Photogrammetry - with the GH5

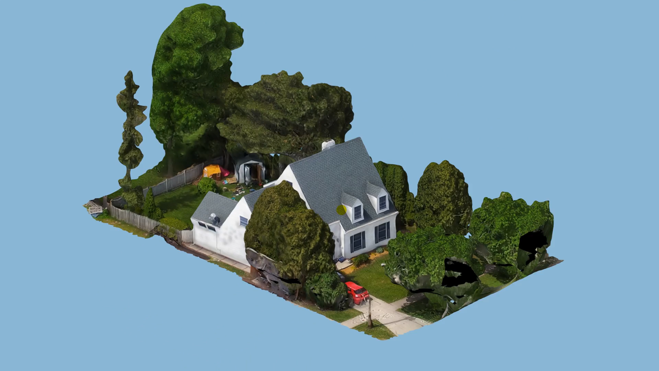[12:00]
Okay, real quick, a year ago, uh, before I cut this tree down, I actually flew my old drone over, and took some video and photos, and put it through it,
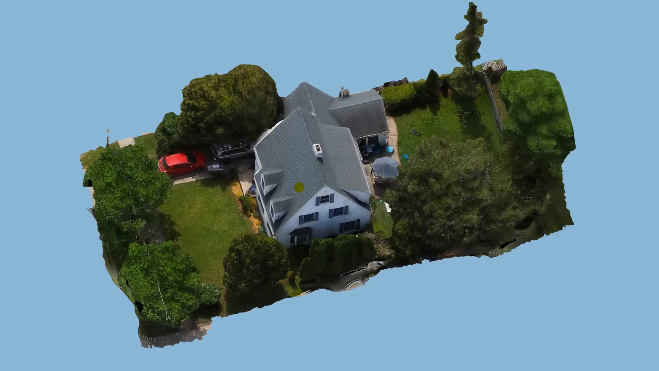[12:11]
and it did create a better 3D model, there's a little bit more detail, um, less warping, um, so from the aerial view,
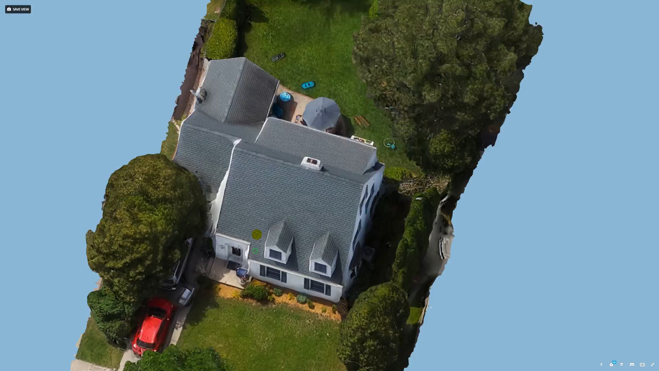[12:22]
it actually does a really good job, I mean, there's obviously some flaws, but, uh,
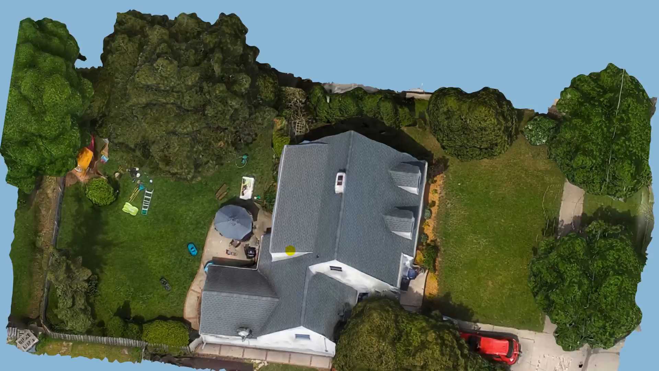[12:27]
not too shabby of layout, so, um,
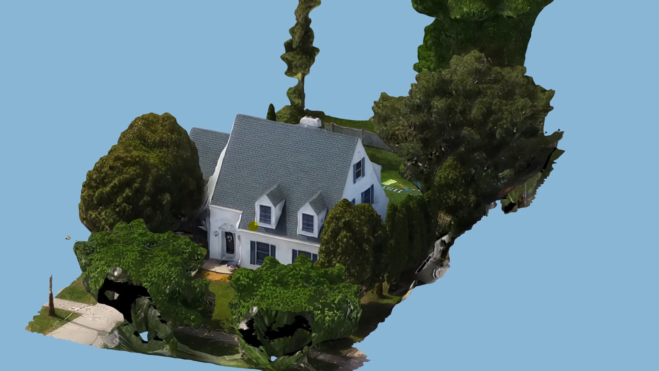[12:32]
you can go that route, uh, the backyard, now, you don't get the detail like you do there,